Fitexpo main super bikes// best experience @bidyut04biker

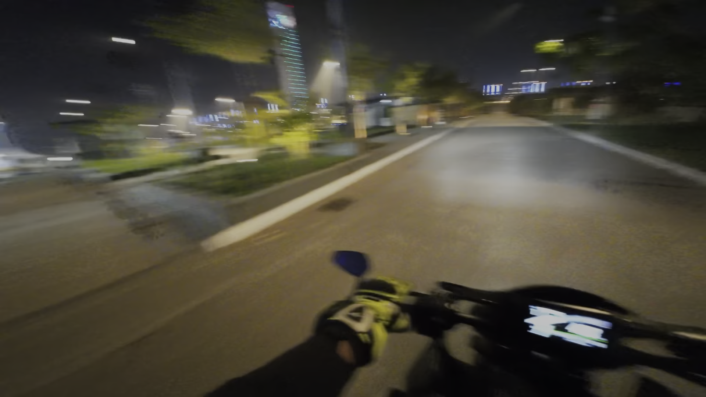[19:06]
ओ रात के टाइम गाइस यहाँ पे कितना सुंदर लग रहा है यार,
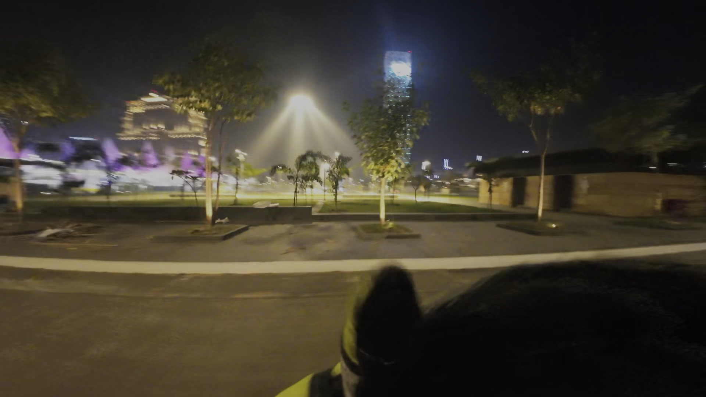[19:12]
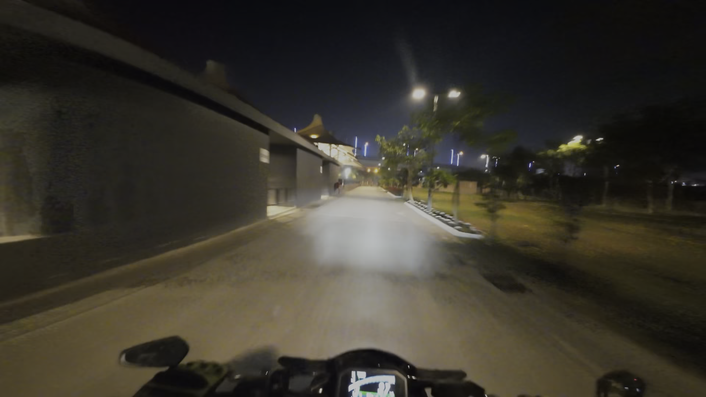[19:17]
आज तो भाई मज़ा ही आ गया एक्सपो में, ऐसा एक्सपीरियंस भाई पहली बार अपना बाइक के साथ आए, और इतना दिन तो भाई एक्सपो में आए थे अपना बॉडी बिल्डिंग शो के लिए आए थे भाई, अभी बाइक लेके एज ए गेस्ट एक इवेंट हम लोग को बुलाया था, बहुत ही अच्छा लगा यार।
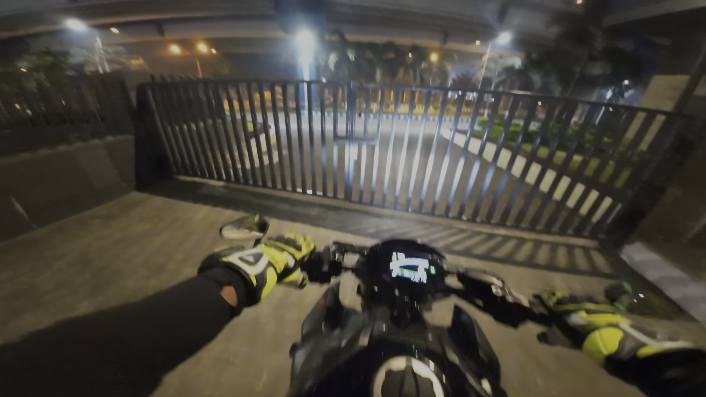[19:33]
तो यहाँ पे गेट लॉक है क्योंकि इस टाइम तो सब खाली हो चुका है,
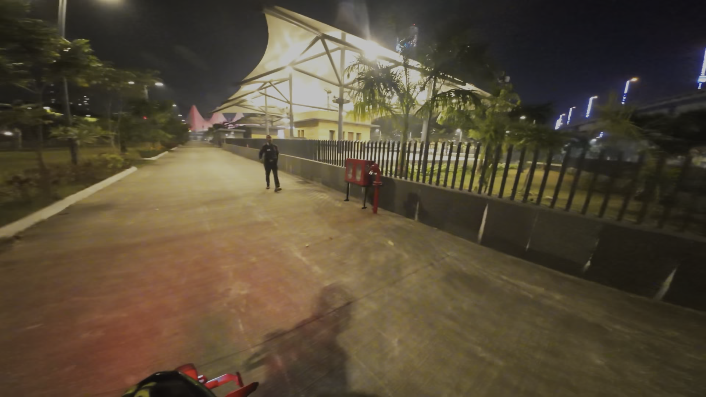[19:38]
देखते यार अभी निकलते हैं रात के टाइम,
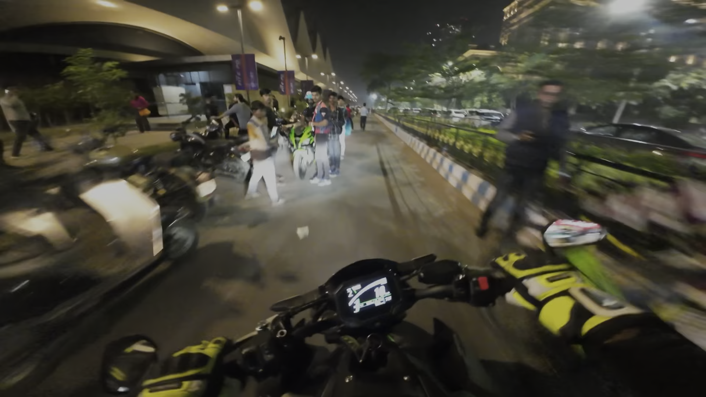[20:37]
खाली मिल गया यार, लग अच्छा है, उतना ट्रैफिक नहीं मिला। दूर से देखे जितना लग रहा था कि ट्रैफिक होगा, लेकिन उतना तो ट्रैफिक आज है नहीं। ओहो भाई साहब, ओ ओ ओ ओ ओ ओ, पुलिस मामूलों के सामने जाना ना यार, ये एग्जॉस्ट लेके बहुत ही ज़्यादा डर लगता है यार, सब चालान पकड़ा देगा यार।